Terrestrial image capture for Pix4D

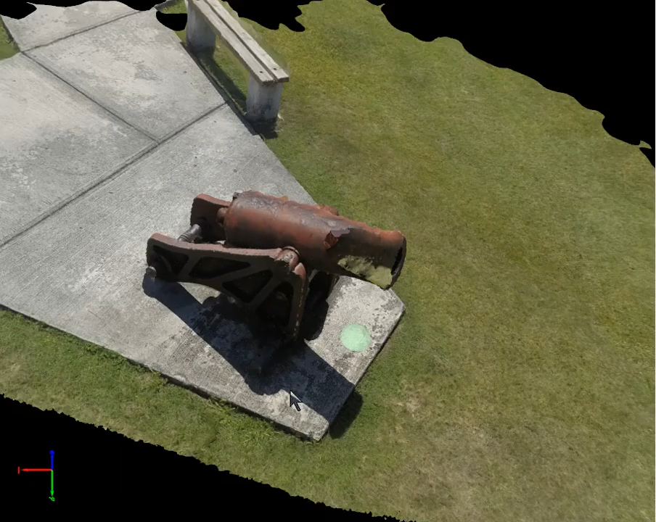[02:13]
of the of the actual object here by staying
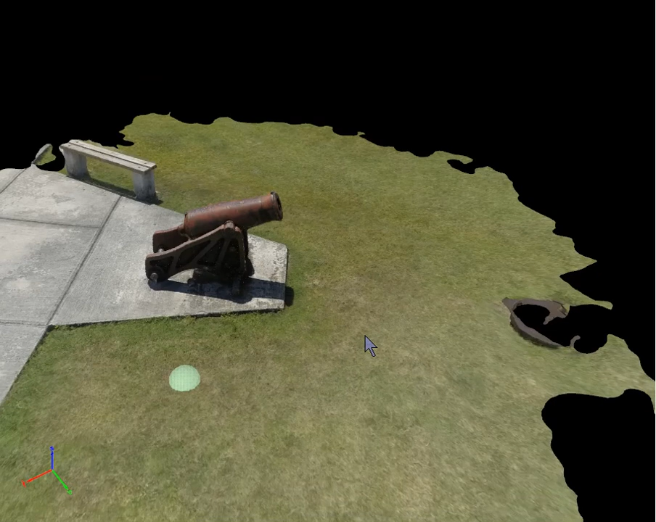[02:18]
at the same distance away from the target and wrapped around it a couple times so just a few pointers on how to get a real nice 3d image for something on the on the ground